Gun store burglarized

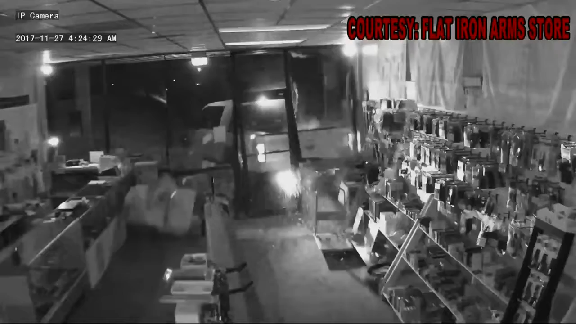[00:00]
tape that surveillance video of a robbery at a gun store in Smith station. You see the truck pull in, ram the glass, two people jump out attempting to rob the store. Owners say they were robbed less than a month ago.